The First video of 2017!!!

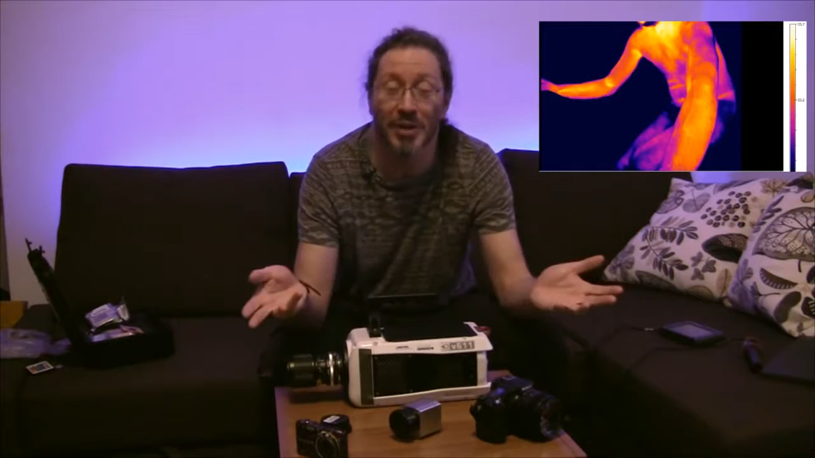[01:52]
The first one was just, I just filmed myself in an exercise bike for 20 minutes just to see what it would look like. And you come up with this really stunning observation that the forearms are basically, the forearms and the palms are where you dump all of the heat in the body. And that got me thinking along the lines that, well, all that heat is you're basically burning whilst you're doing that.